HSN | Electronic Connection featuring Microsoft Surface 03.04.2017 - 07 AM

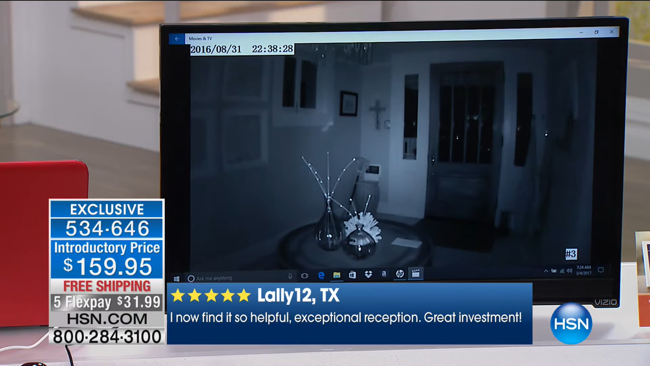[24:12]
remember you're getting two this is the night vision that jeff is talking about this is one of those video so there's no lights on in the house right now no lights on in the house it's time stamped it's
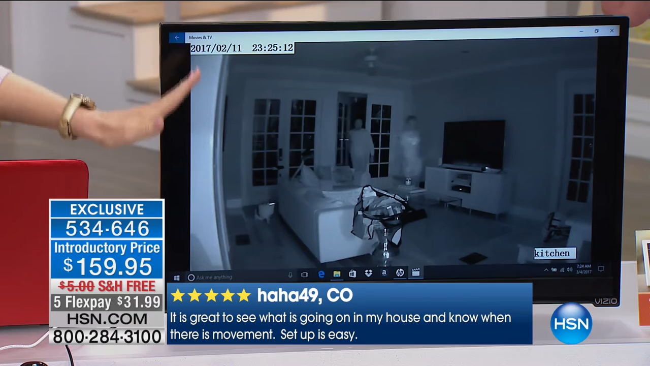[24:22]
pitch black there's my husband and son coming in okay i and we turned off all the lights so they can't see a thing they're kind of fumbling around in there but you can catch the bad guys you've seen these videos
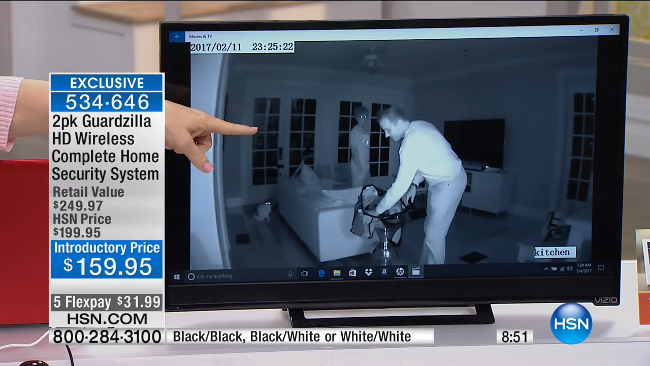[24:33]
that circulate on facebook and on the news it's like every week now you're seeing something this is from the guardzilla so you can arm your house when you're away and it sends you these clips free of charge right to the